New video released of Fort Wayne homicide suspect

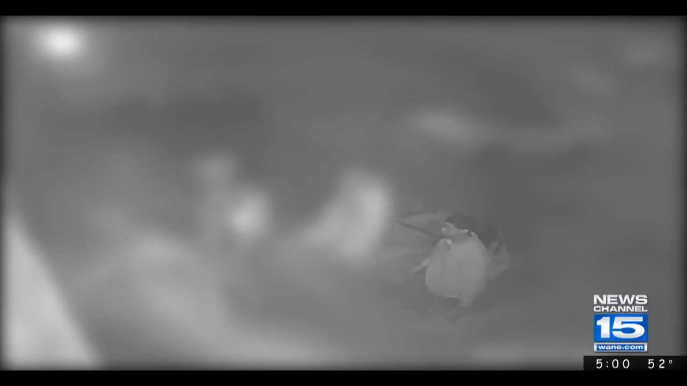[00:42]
This surveillance video was captured moments before a 29-year-old man was gunned down at a home in Detroit. The man seen in the video is who police say pulled the trigger.